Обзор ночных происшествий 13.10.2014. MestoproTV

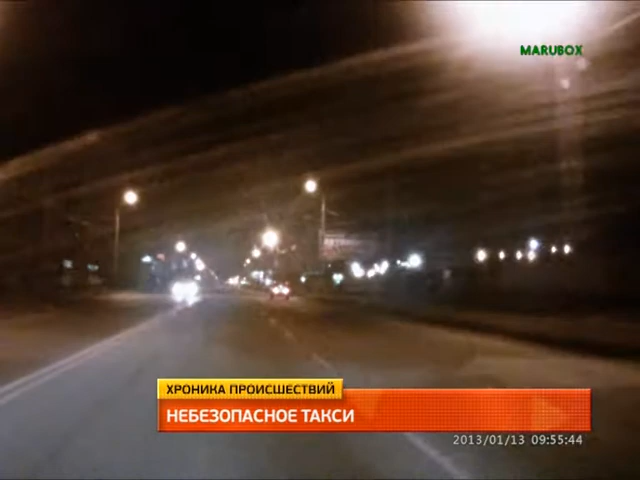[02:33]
Вот водитель отечественной машины начинает резко сворачивать. Таксист синхронно повторяет те же действия. Дальше головокружительный кульбит и удар о ствол дерева.